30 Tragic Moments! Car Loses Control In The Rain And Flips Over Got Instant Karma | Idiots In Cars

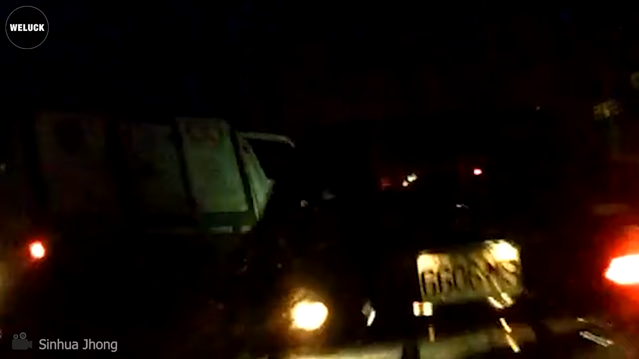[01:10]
Wow, that truck driver deserves some serious recognition.
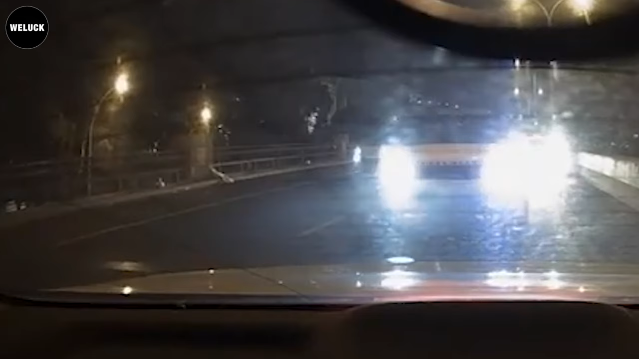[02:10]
This occurred in Garland, Texas. Look at that guy.
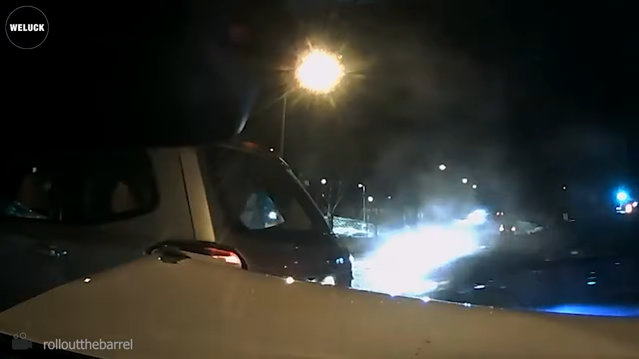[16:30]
It's heartbreaking to see those snowy roads piled up. Be prepared to react quickly to changing road conditions.